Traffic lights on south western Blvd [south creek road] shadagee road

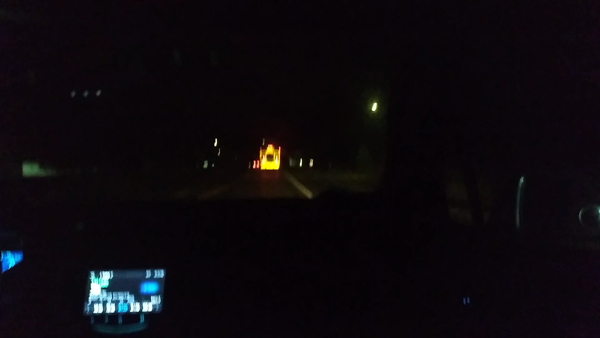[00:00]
West. Very green. Well, we can get through, I hope. All right, on the bridge. Let's get it. Boom! Yay! Oh, yeah!